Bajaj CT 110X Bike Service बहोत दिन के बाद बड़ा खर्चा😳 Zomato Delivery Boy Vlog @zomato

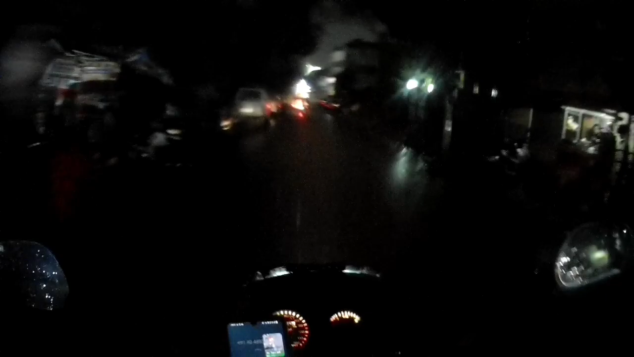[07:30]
रूखने का नाम नुहीं ली बारिश तो करना लेकार है नहीं पुरा पानी जो एकी हेलमेट से पुरा कैमरे के उपर गिर रहा है रहा हूँ